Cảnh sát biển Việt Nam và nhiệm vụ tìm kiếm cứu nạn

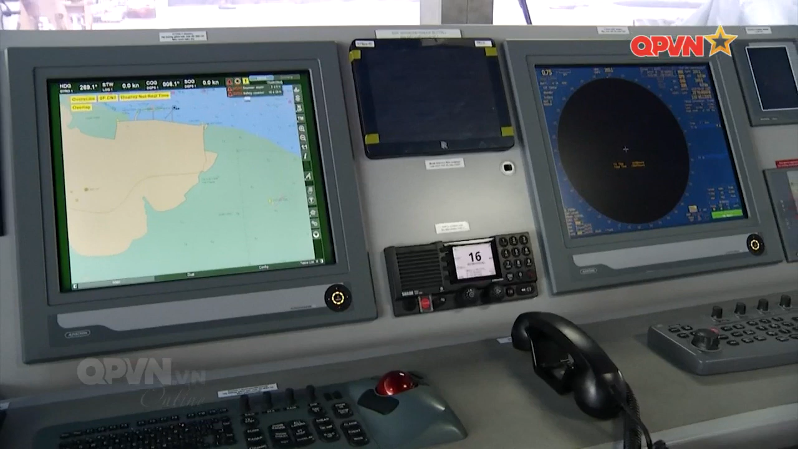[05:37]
Ngoài ra, huấn luyện cho các cán bộ chiến sĩ là sử dụng thuần thuộc các trang bị máy móc trên tàu,